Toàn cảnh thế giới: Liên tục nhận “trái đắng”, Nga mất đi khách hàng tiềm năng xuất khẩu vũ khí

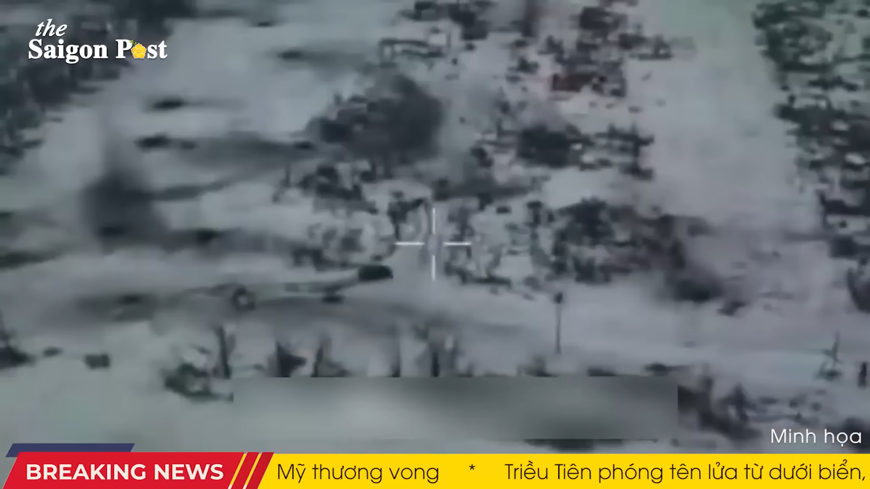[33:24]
Thiết giáp Ukraine nả pháo 25 ly từ khoảng cách 70 mét, nhiều phát trong đó nhằm vào sườn xe tăng, nơi có vỏ giáp mỏng hơn nhiều so với tháp pháo và mặt trước. Dù vậy, không có phát đạn nào xuyên được qua phần giáp này, trong khi chếp lửa lớn bùng lên là đạn khói bên sườn tháp pháo bị kích hoạt. Sơn Hy, trưởng xe kim xã thủ trên một trong hai chiếc Bradley,